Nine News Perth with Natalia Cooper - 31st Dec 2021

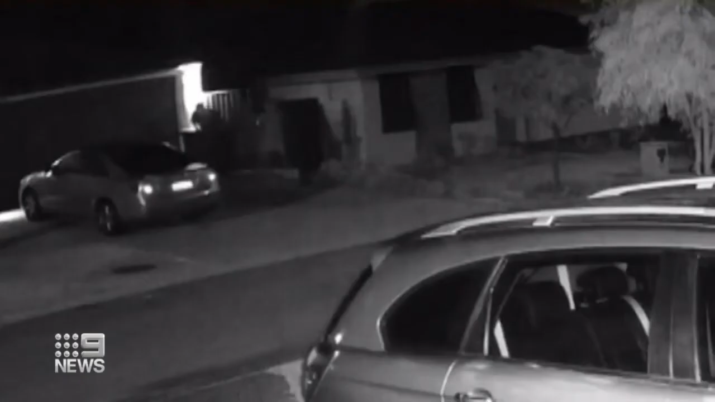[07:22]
One by one, a group of kids flee over a Banksia Grove fence. The fourth isn't quick enough. Police arrive at the Izzola Street home within seconds. Right on their tail, mate. They caught them straight away. Hands in the air, one child seemingly surrenders just before 1am. Yeah, basically just telling them to stop running and stuff like that.